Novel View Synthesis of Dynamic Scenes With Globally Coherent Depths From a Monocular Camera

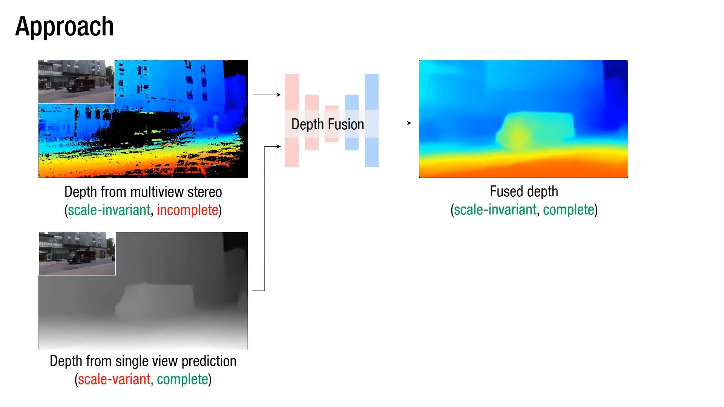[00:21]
Our key idea is to combine the strength of stereo-based depth and learning-based depth to estimate a scale-invariant and complete depth map. Using this depth map, we render a photorealistic virtual view by warping and refining the images.